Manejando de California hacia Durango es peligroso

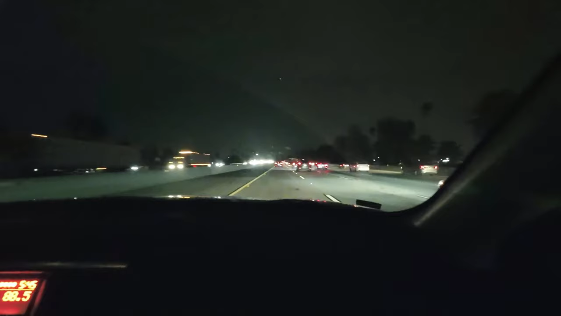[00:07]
En la puta aquí ya llegamos a Blight.
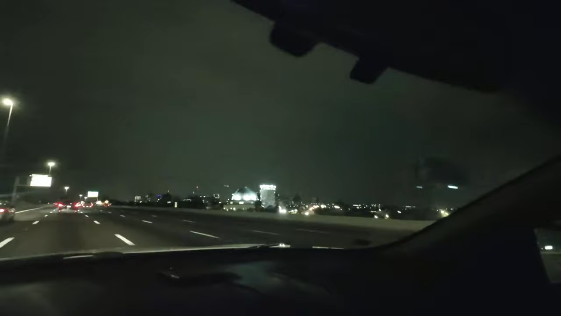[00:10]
2 de la mañana. Bueno, aquí ya llegando a...